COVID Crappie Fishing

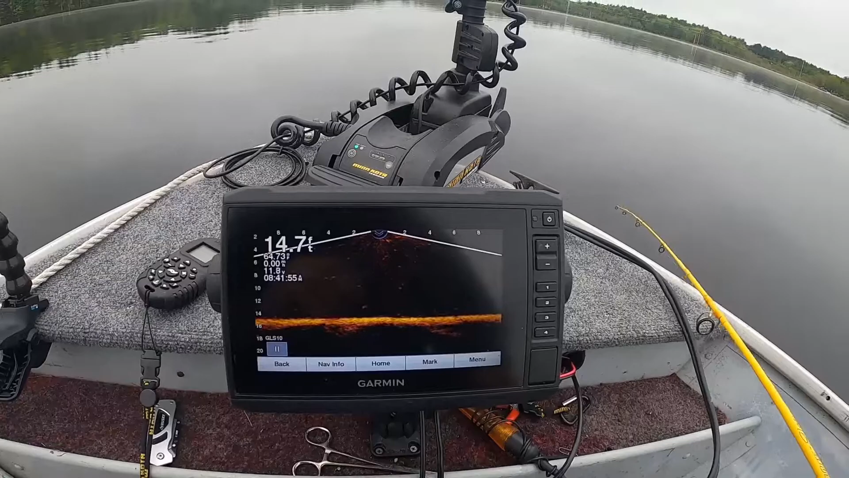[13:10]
Similar to what I'd use for ice fishing, and trolling around, marking some fish on my Garmin Panoptics Live Scope. I don't know if you can see that screen or not. Shows almost a three, not really a 3D image, but it's a pretty darn good image. And I troll around, I mark some fish, drop my jig down.
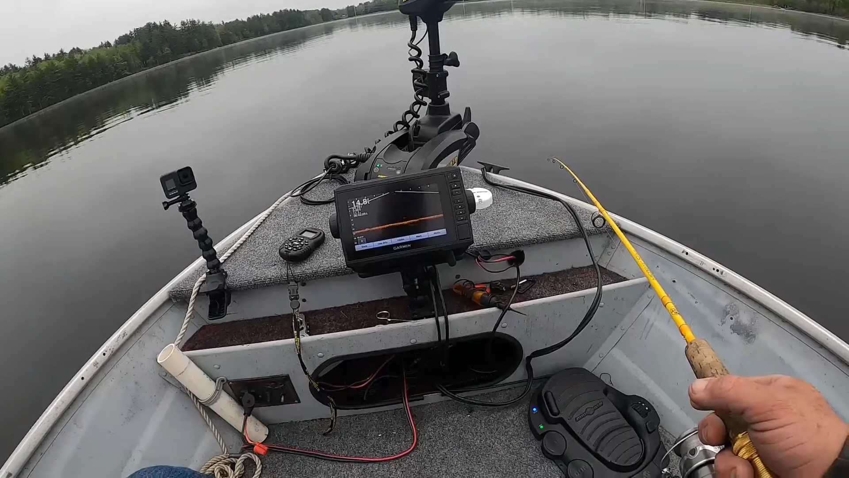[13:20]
I just had one come over and hit it, spit it out. And I see some other fish up a little bit higher. Reel up a little bit, maybe they'll come back for it. Yep, here he comes. I can see him swimming right across for it. He's only about 4 feet down. He's right on it. See if he hits it. Well, he's interested. He swims away and then he comes back. Swims away, comes back.
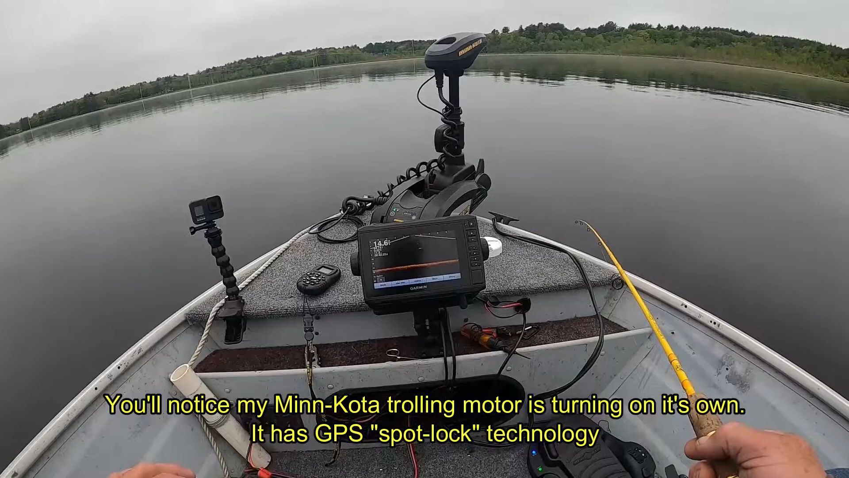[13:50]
He's just down below it right now, which is telling me it's probably a crappie, because crappie will usually hit from below. Their eyes are kind of situated a little more on top of their head.
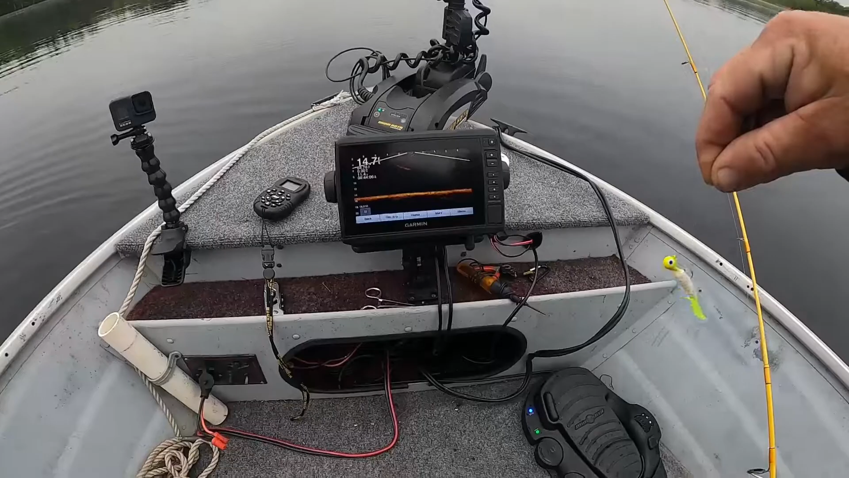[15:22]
Look, I don't know if you can see on the screen. Oh, he was just swimming away.